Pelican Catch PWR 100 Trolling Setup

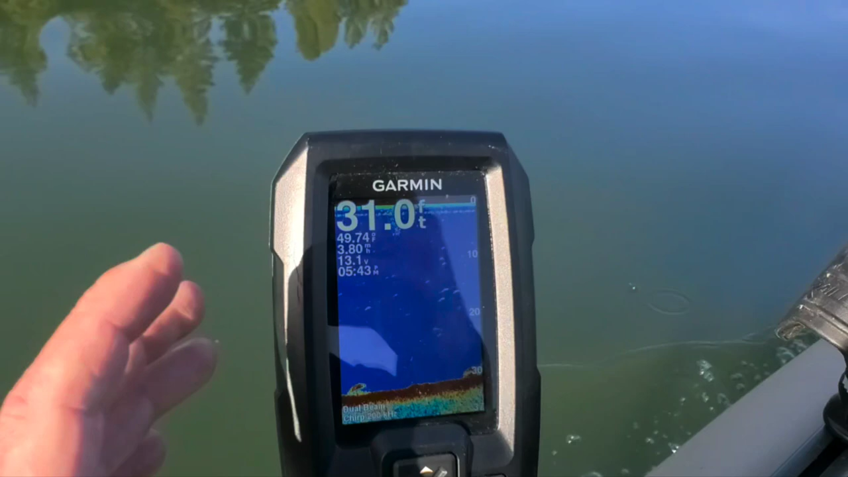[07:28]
On screen: depth 31.0 ft
As you can see, you really clearly see fish, anything else down the bottom tells you miles per hour.
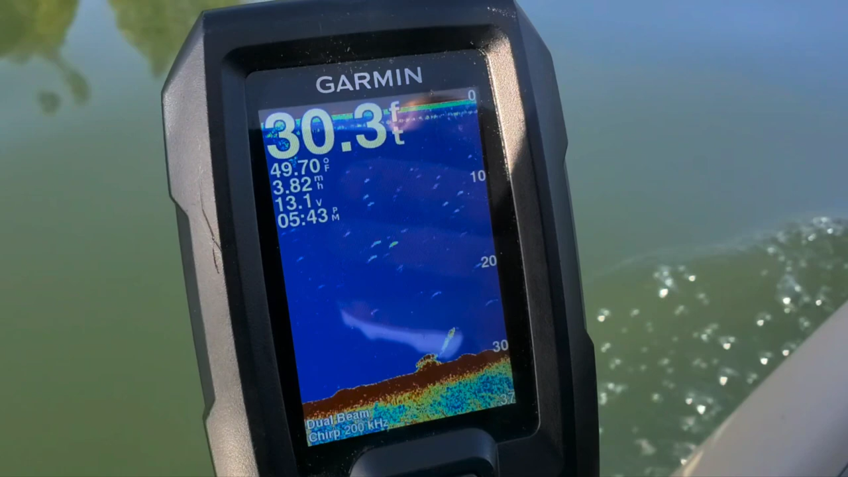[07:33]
On screen: depth 30.3 ft, water 49.70°F
Uh, you know, it gives you your charge here, um,
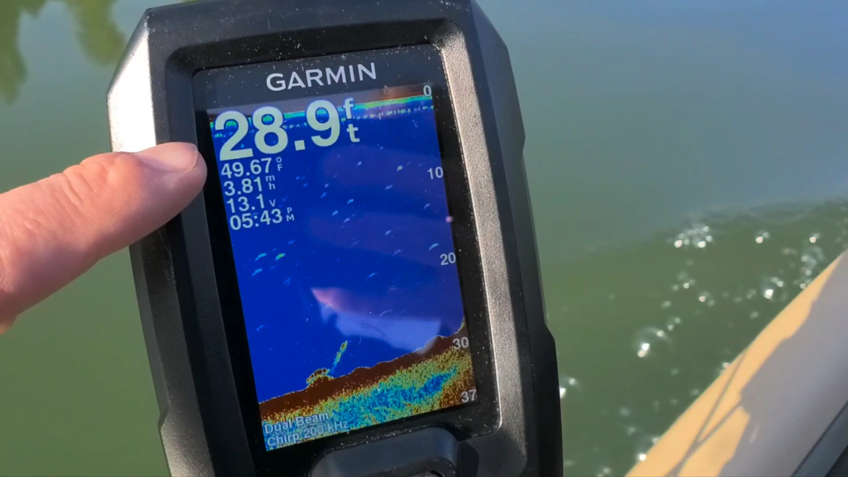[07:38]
On screen: depth 28.9 ft, water 49.67°F
your time and then the water temperature at the surface where the transducer is. Um, as you can see, it's about 3.8 miles per hour.
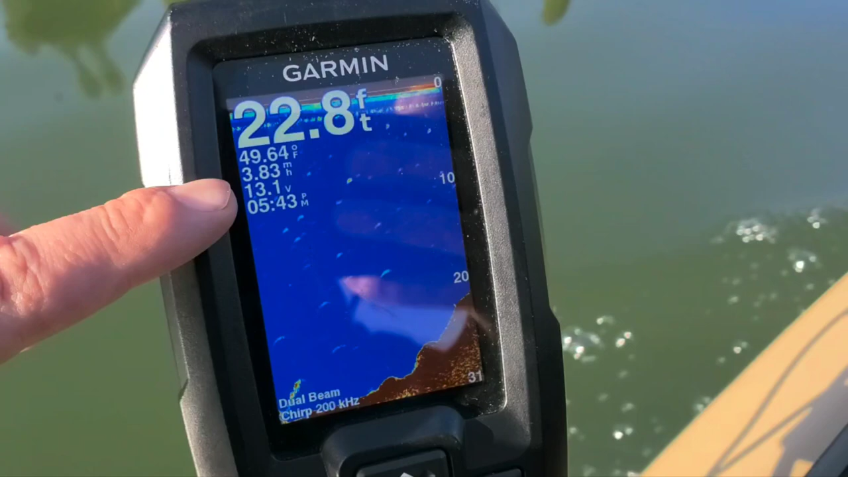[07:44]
On screen: depth 22.8 ft, water 49.64°F
That's, uh, four, 4.5 or something.